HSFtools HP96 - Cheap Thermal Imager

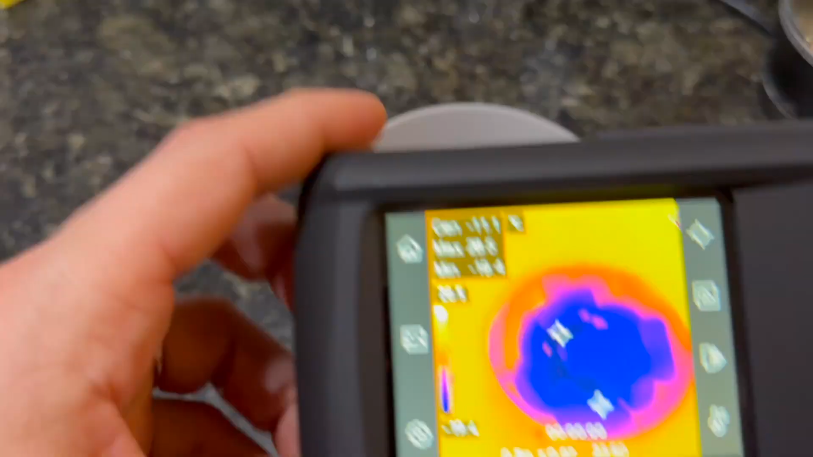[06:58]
Okay, we have a little bit of ice right here in the cup and I'm going to pour hot water into the cup right now.